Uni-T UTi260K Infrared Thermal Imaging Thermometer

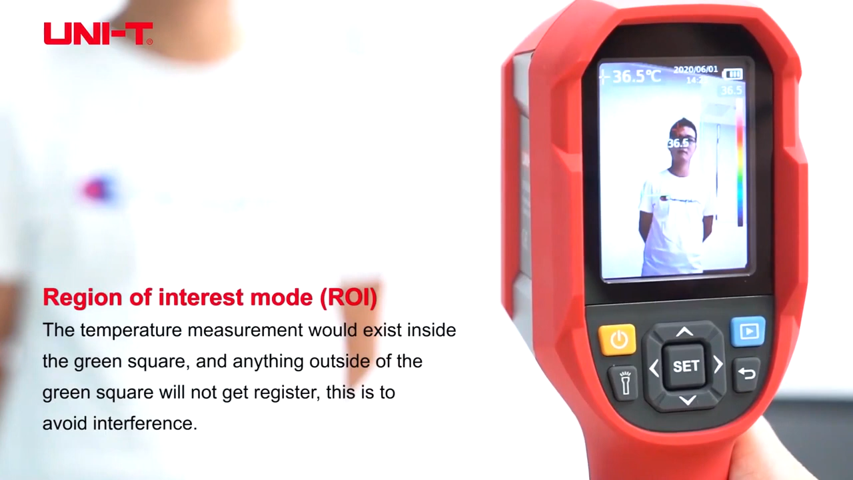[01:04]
On screen: spot 36.5°C
So this is to avoid interference.
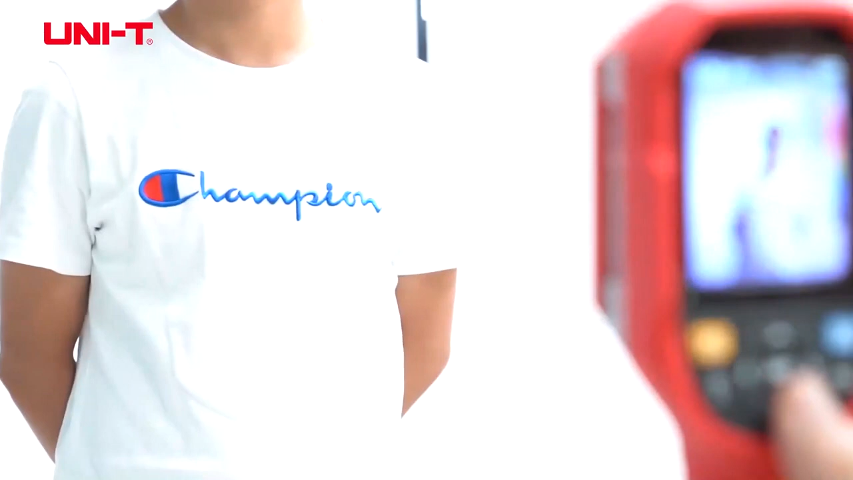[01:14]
And another interesting thing about this camera is, it's got all the different color palettes.
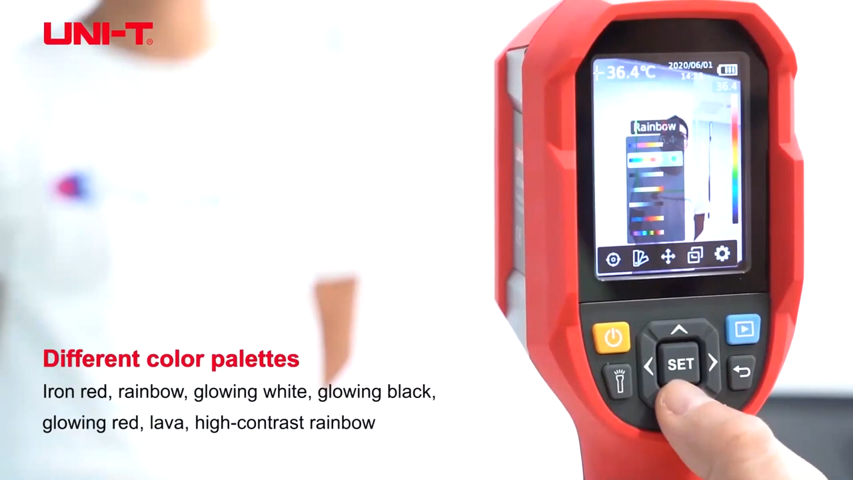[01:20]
On screen: spot 36.4°C
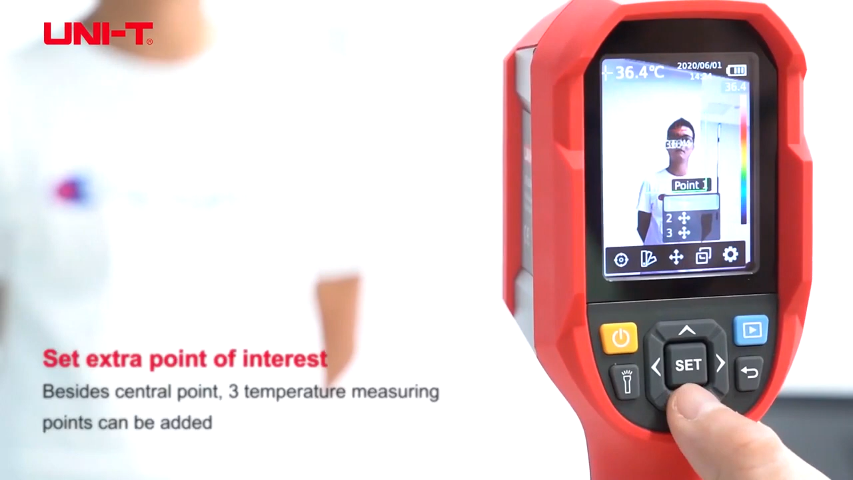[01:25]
On screen: spot 36.4°C
You can set extra points of interest and also there is a picture in picture mode. So you can see thermal in the center and the visible camera on the outside.
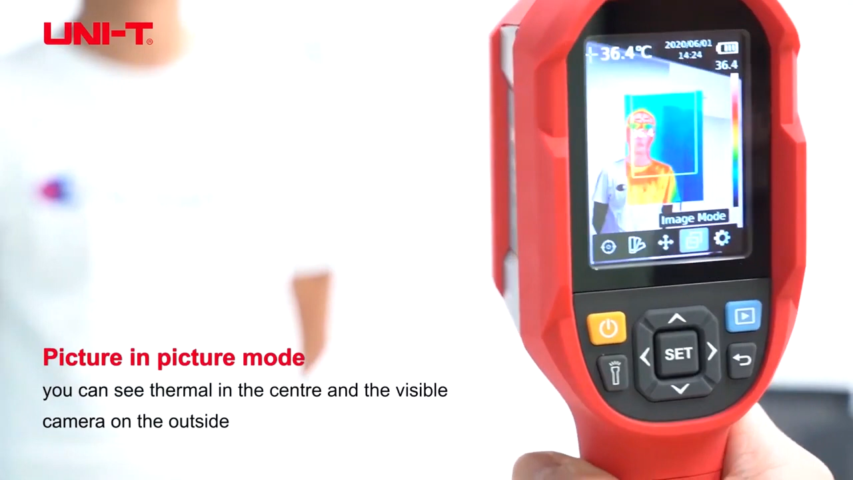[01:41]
On screen: spot 36.4°C
And another interesting thing about this camera is, it has an alignment adjustment. This will adjust the fusion camera's visible and thermal distance. So if all your objects are going to be measured at 1 meter, you can set this at 1 meter or up to 2 meters or greater than 3 meters.
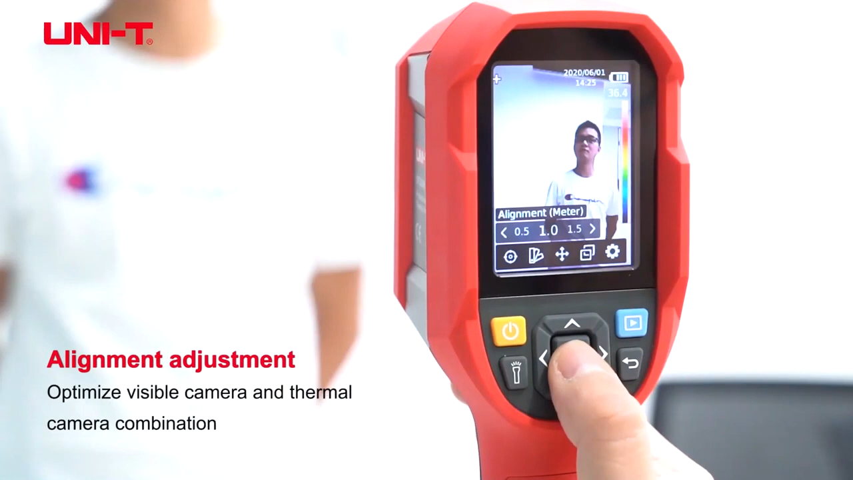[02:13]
And typically we set it at 1 meter because it's the most accurate distance. This product also has the fusion so you can, the fusion will have pure visible image,